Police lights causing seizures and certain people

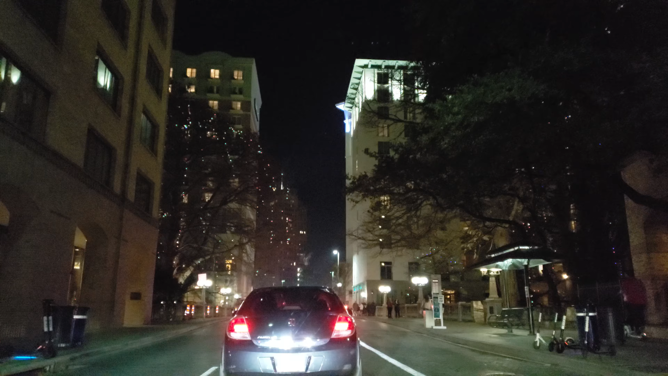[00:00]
Hi everybody, this is Planet Earth here. I wanted to talk to you guys today about these lights here. These police lights here that they have in San Antonio. The bar lights, they're too bright. And Happy New Year's by the way guys. It's less than three hours now. These lights on these bars are too bright.
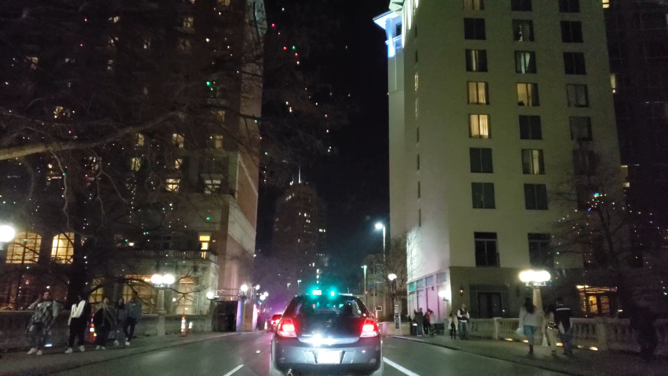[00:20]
And I saw someone seizuring out on these light bars here. They're too bright. Ooh. Fuck.
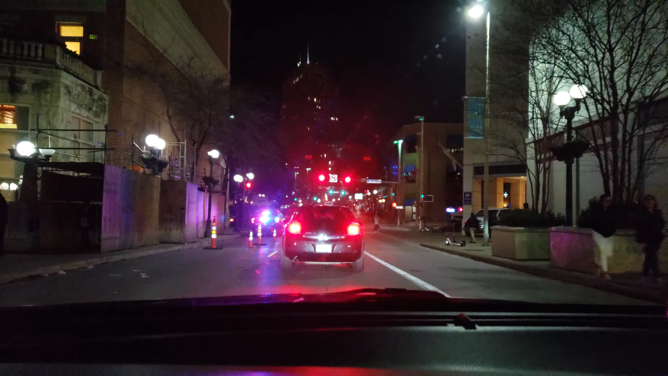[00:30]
Yeah, those light bars are too bright. Especially when they have them flashing faster than this, it's even worse. Not only can you get their attention, but damn, these things are bright. Fuck. Yo. Oh, hell no. Too bright. Like, these just things are like, they're so bright. Ah! They are so bright.
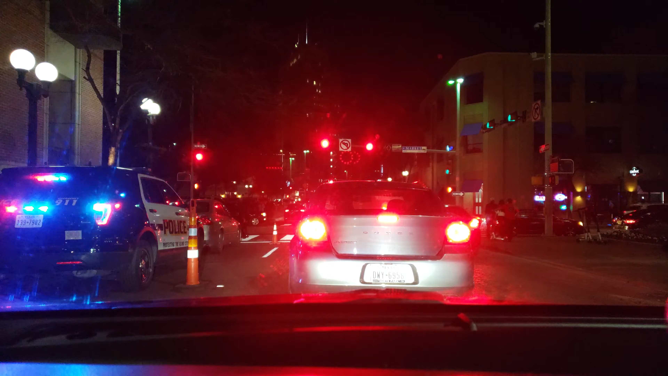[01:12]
Oh. I'm not gonna look. I'm not even. I can't even look at these goddamn things are so bright. Anybody else get annoyed with these bright lights from the police cruisers? Because damn. Damn.